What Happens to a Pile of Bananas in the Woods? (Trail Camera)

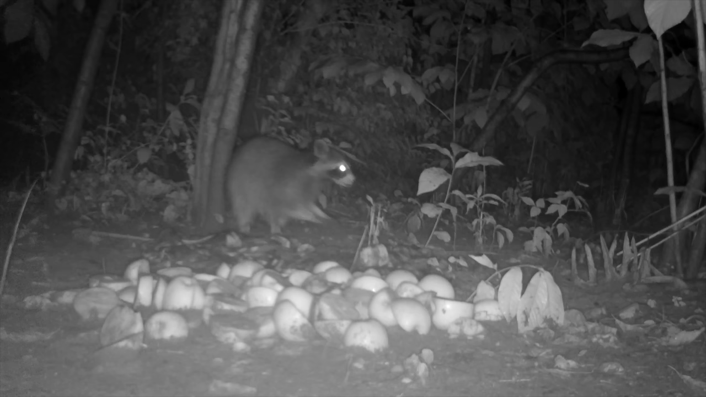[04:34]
This is very surprising to me because normally raccoons are the first ones to always find food when I put it out. Usually within a few hours. So the fact that it was out there for several days before they found it is shocking. But I do have a theory on that. Number one you know they smell bananas in the air and maybe they don't come running because they don't recognize it. Well he's carefully eating the apples here. So when they smelled apples that was something recognizable. You know this is all guessing. I'm not a scientist or anything like that. But guessing that that's why there was no raccoon action.
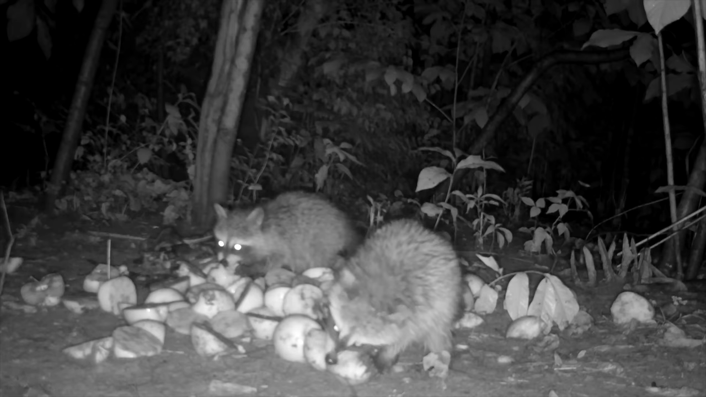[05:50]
And then a couple of baby raccoons come and start chowing down. Now these aren't quite maybe babies. I never saw their mother with them. I've seen baby raccoons on my trail cameras before and they've always had their mother with them. These are more like just juveniles have grown up a bit. Kind of they're they're teenage raccoons so to speak. All four paws on the apple there. Those apples must be pretty harder. Their teeth are a little underdeveloped because they they struggled taking a big bite out of these apples as you can see.
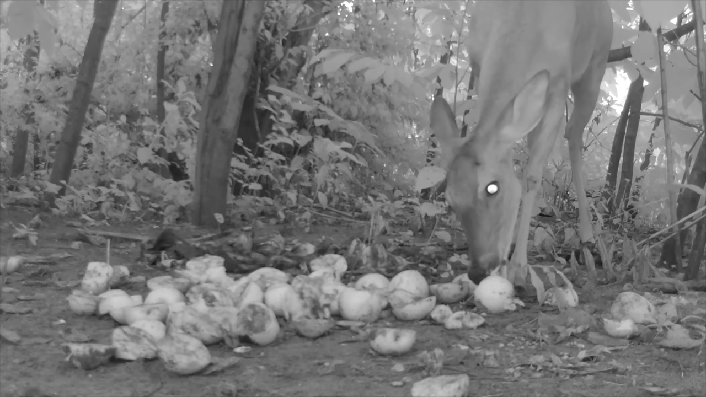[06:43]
The trail camera I don't know just the way it looks I think makes their eyes look kind of creepy. But she got to enjoy some and I think it's interesting that as soon as I put the apples out the deer came. But they did not come for the bananas. That is so cool. I love watching them. I love the light little hoof scratch on the cheek there.